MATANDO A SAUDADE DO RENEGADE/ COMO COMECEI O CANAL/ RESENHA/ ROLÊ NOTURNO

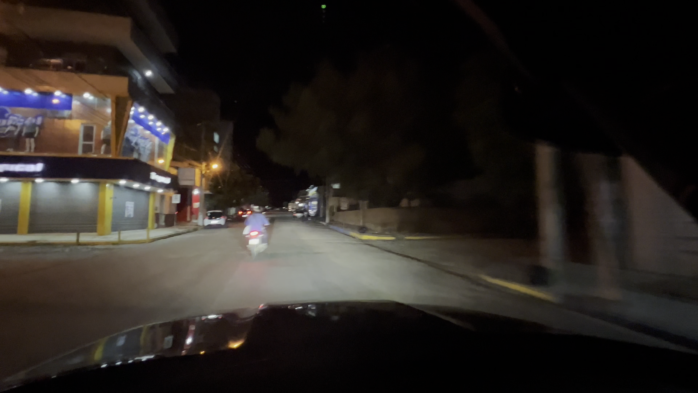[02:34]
Tô fazendo um galpão aqui à esquerda E obra, que obra grande
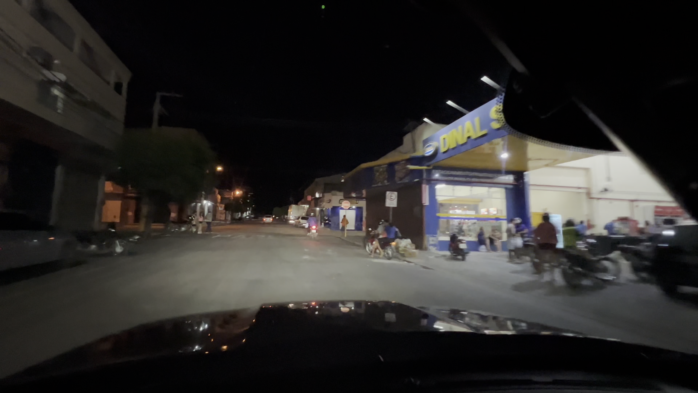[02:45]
Tô usando aqui um suporte do vidro Então um suporte de cabeça Tem vezes que eu filmo na mão, né? Tem muito vídeo aí Dois mil vídeos Dois anos e três meses Pessoal, lembra o dia que eu comecei o canal, pessoal Um mês sem celular ou dois, né? Aí eu comprei o Renegade Fiz um vídeo de um minuto e meio Outro de três minutos Aí o Felipe, cabeça de ovo, aquele da Maroc, né?
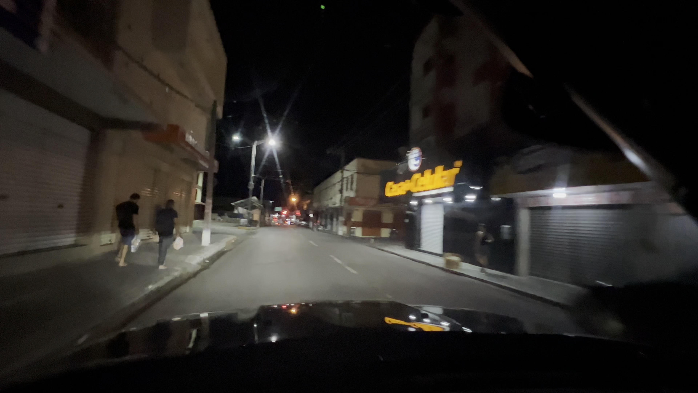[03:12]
Que tem amor que o Renegade não bota duzentos Ele marcha dez minutos Bota as tags, não sei o quê, né? A gente joga aquele joguinho de tiro Aí ele veio
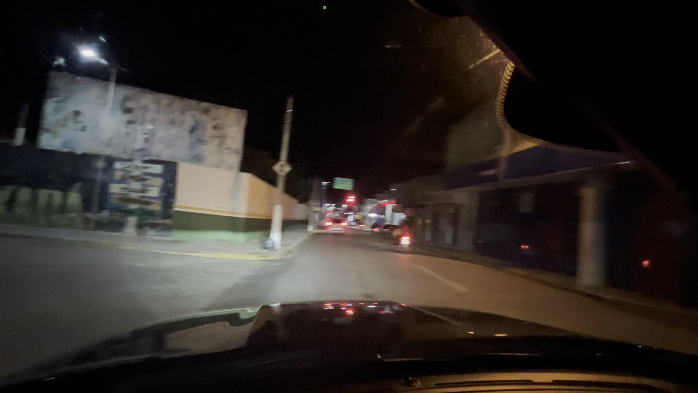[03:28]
Deixa eu entrar aqui de novo Aqui tem um sinal vermelho, pessoal Mas tá escura essa rua, viu?
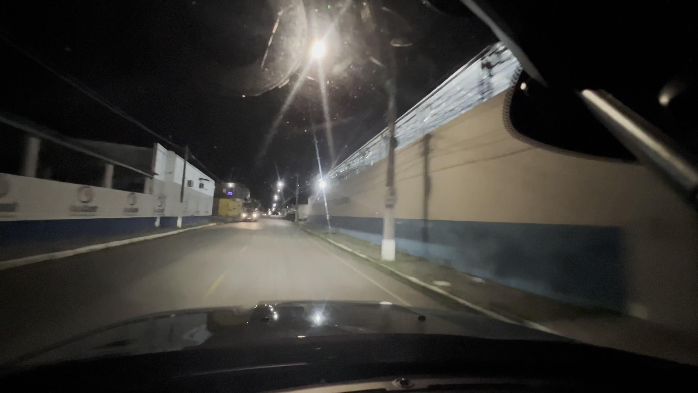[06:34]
Ó Galera Aqui Esquerda vai Jararaca Tem umas ruas aqui mais escuras Melão, né? Esquerda Vini de Fortaleza é aqui, ó Se eu viesse Do lado esquerdo do semáforo, né? Eu vinha ali do centro Marca onde é que é a direita Lá no final à direita Aí eu vou passar na estação Na Praça do Leão de novo Deixa eu Eu vou fazer aqui pra vocês
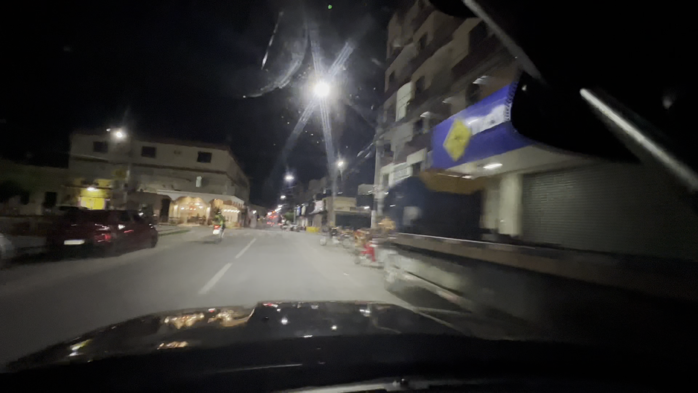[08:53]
Tô nem enxergando o tempo aqui Acho que tá com Oito minutos e cinquenta e oito Ó, aqui é o Nori Esse quarteirão aqui, ó Diz que o Zendi comprou tudo Não sei se aí Pro sul, né? Ou é só no Ceará Zendi Imóveis É uma Será que é só no Ceará, hein? Macavi Comprou essa quadra inteira Aí dá pra aqui à esquerda Tá aqui de novo Praça do leão